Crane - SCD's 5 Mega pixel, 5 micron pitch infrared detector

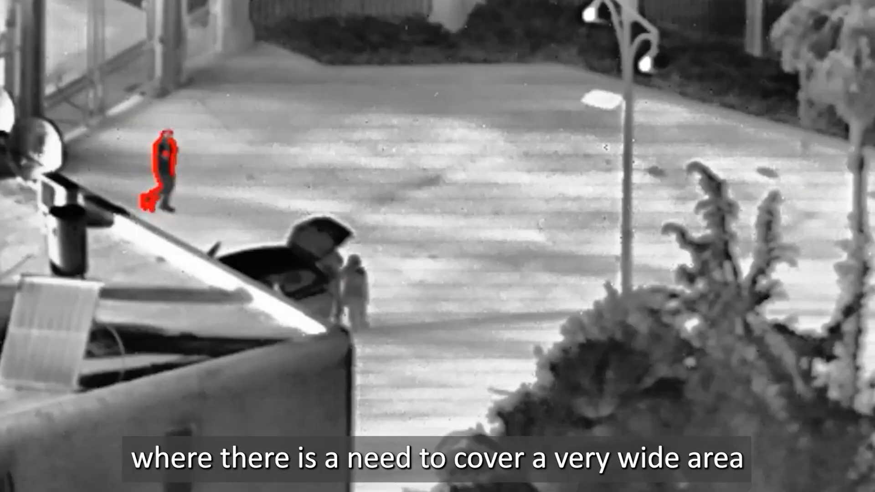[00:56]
very wide area while still being able to see every minute detail.
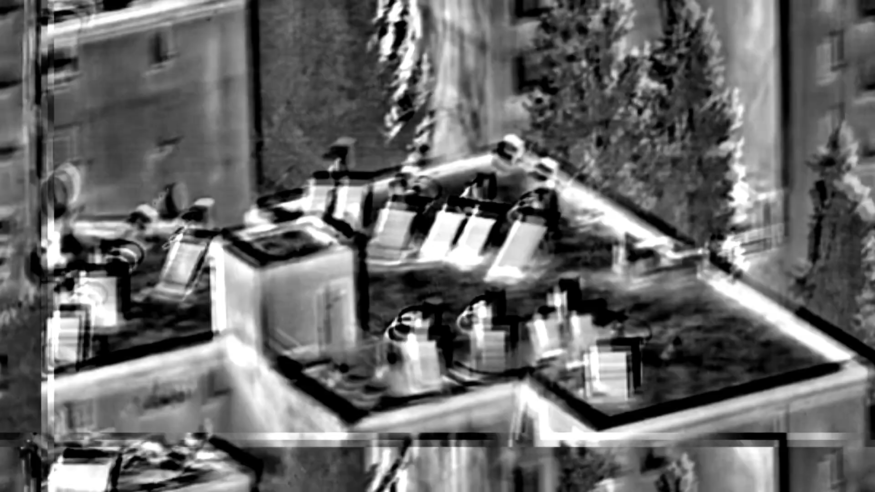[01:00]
Another example are applications which require
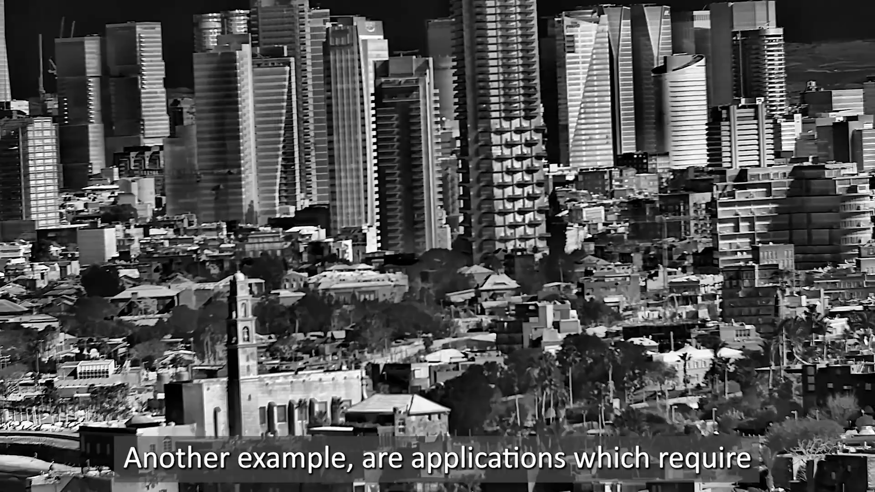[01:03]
very high-resolution situational awareness capabilities like airborne platforms that enable pilots a 360 degrees coverage
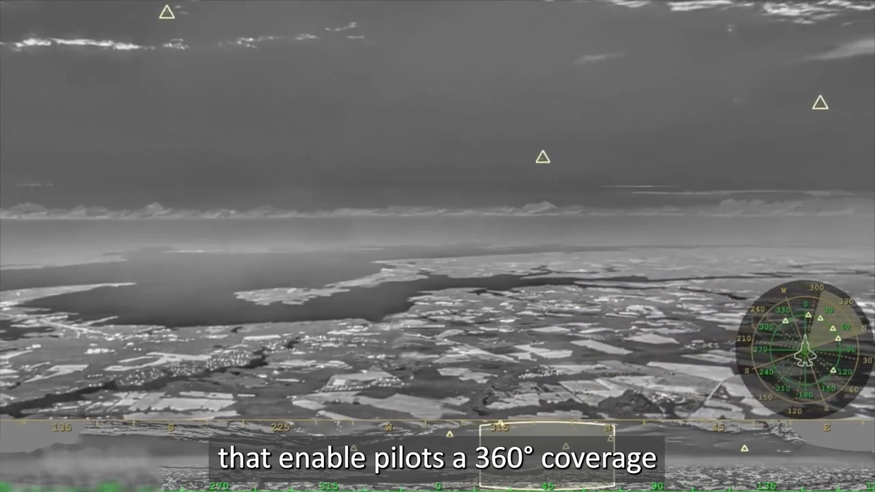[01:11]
for both threat detection and high-resolution pilotage or night navigation.